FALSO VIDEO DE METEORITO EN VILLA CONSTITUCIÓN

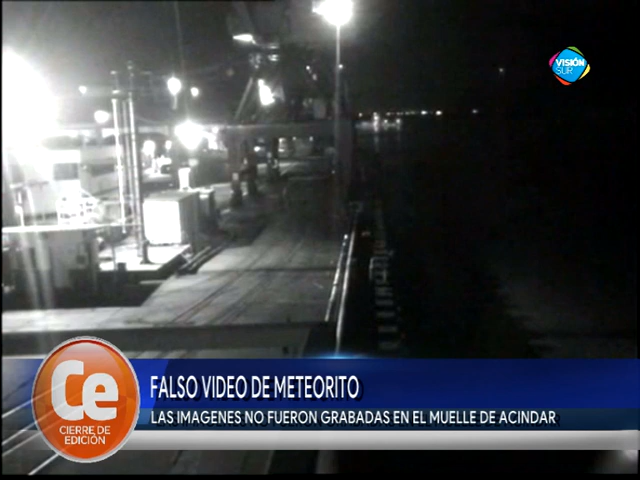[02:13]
un meteorito presunto que caería en el río y hace una especie de explosión y hay quien lo envía a grupos de WhatsApp diciendo esto pasó en el muelle de Ascindar, da cuenta que lo tomó la cámara de un barco, que lo vio gente que había ido a ese barco a llevar insumos, repuestos, entonces ven que cae este meteorito y que queda grabado en la cámara e insiste en ese breve mensaje que dura 36 segundos, si mal no recuerdo, esto fue en el muelle de Ascindar.